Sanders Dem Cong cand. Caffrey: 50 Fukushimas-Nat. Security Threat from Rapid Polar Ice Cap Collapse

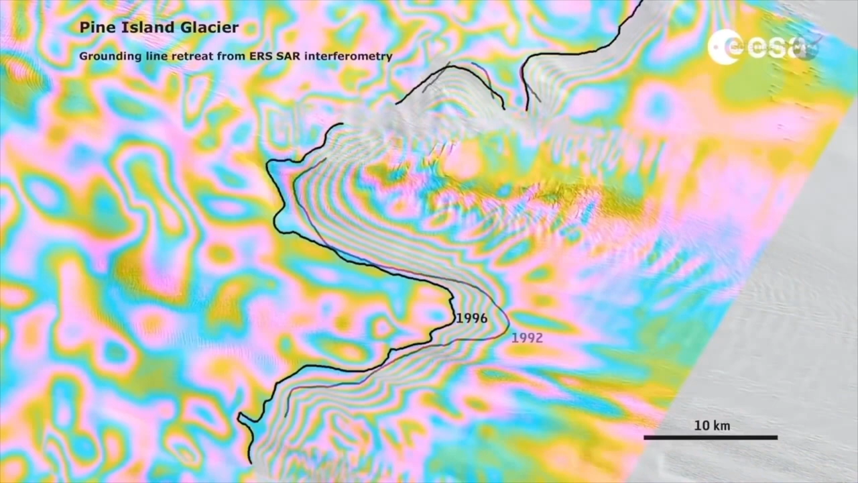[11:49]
"In this sector, we are seeing retreat rates that we don't see anywhere else on Earth," Reynaud says.